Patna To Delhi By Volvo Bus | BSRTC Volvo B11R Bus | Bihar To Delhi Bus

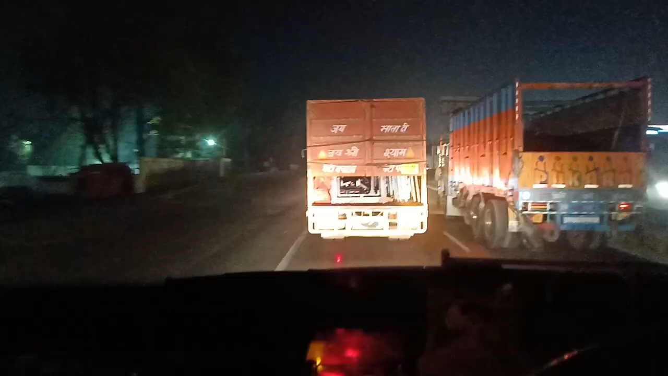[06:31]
पिछली बार मैं गर्मी में आया हुआ था तो इतना धुंध नहीं था जो कुहासा होता है, अभी थोड़ा सा कुहासा है ना।